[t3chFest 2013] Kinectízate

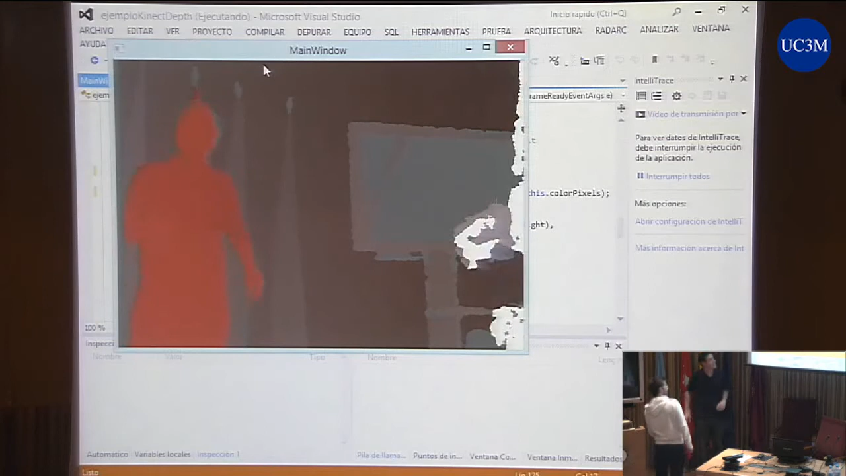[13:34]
Y él es azul. Del Barça. Y tenemos que tener en cuenta, por ejemplo, Kinect con el tema de los cruces.
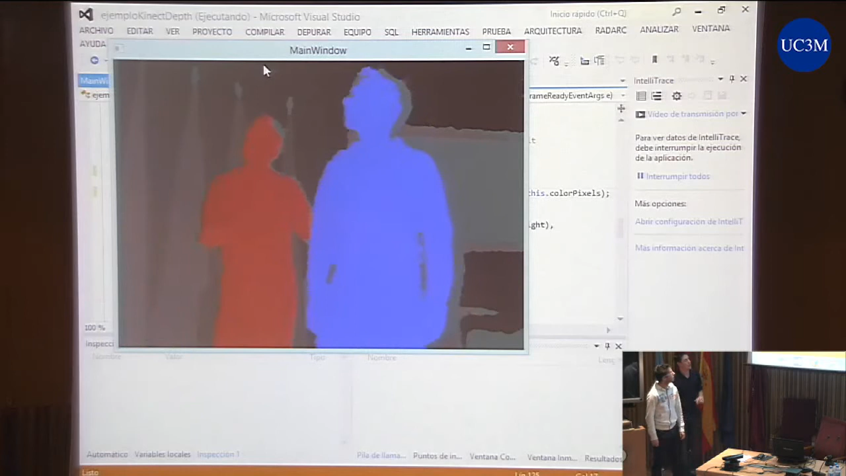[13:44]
Yo desaparezco. Y al volver tengo otro color, es decir, él tiene en cuenta como si yo me hubiese ido de la pantalla. Y al volver me asigna un ID diferente, debido a que no sabe que soy yo.
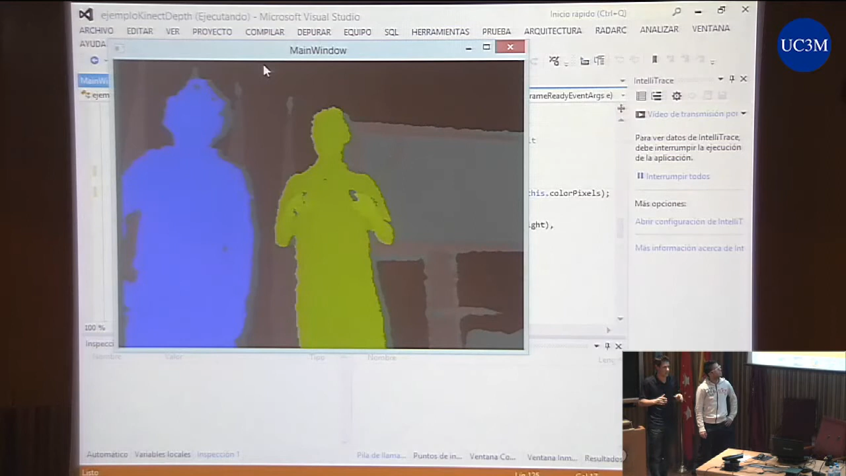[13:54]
Entonces es importante tenerlo en cuenta a la hora de desarrollar lo que queramos. Los cruces son malos. Estoy puedes sentar si quieres.
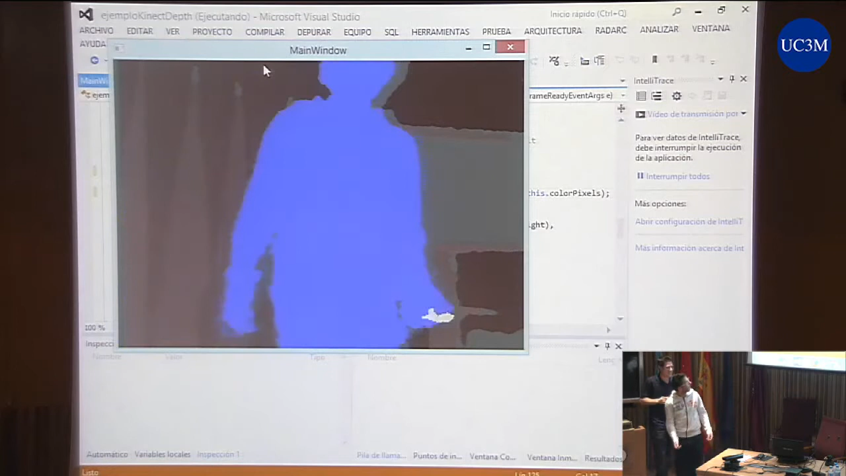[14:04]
Los cruces tienen problemas, entonces con el SDK viene una guía de desarrollo de cómo deberíamos desarrollar nuestras interfaces para hacerlas mucho más sencillas al usuario y evitar este tipo de problemas.
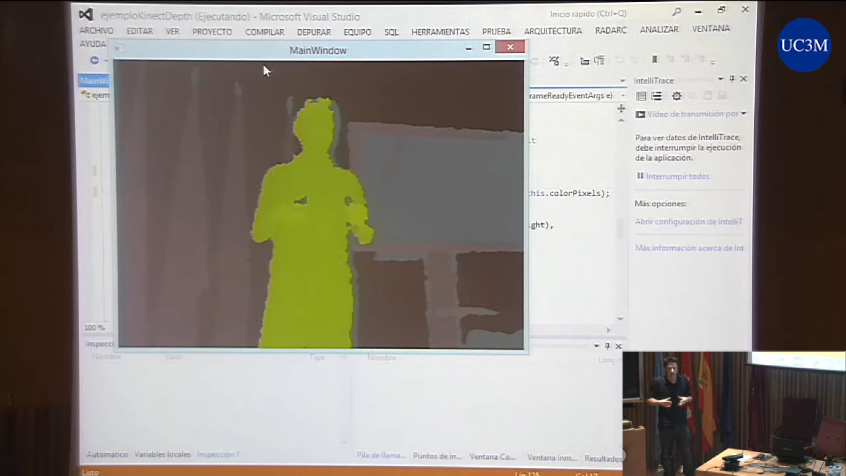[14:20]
O evitar ciertos movimientos que no son naturales. Por ejemplo, tener todo el día las manos en alto en una aplicación para una oficina, pues acabaría cansando estar 8 horas haciendo así y moviéndolo.
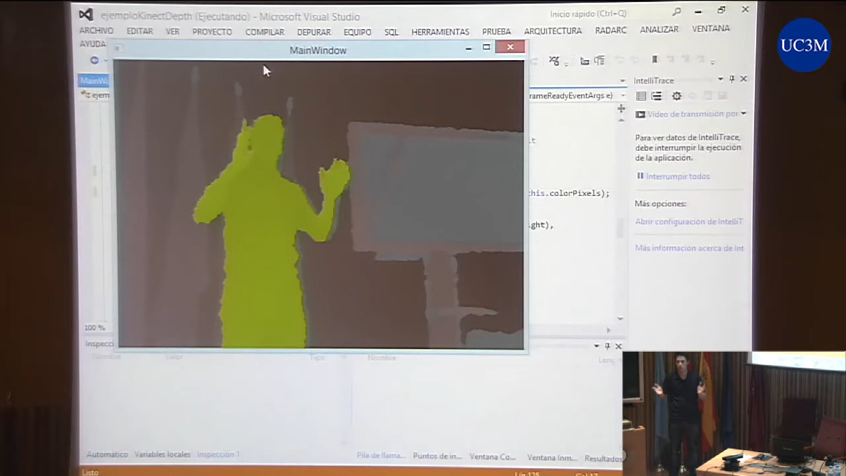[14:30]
Entonces hay que saber identificar muy bien el tipo de aplicaciones que nos pueden servir para Kinect. ¿Te iba a preguntar una cosilla sobre...? Sí. ¿Es que la imagen está invertida? Sí. Esto es porque Kinect está preparado para los juegos, sobre todo, y para vernos como si fuese un espejo.
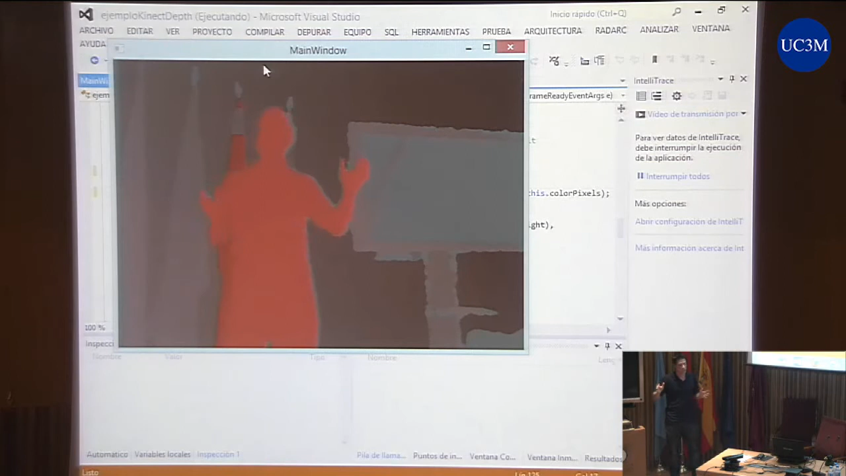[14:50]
Entonces, en teoría, yo tendría que estar frente a la pantalla y al levantar esta mano ver que mi mano se ha levantado de este lado. Te queda, si quieres.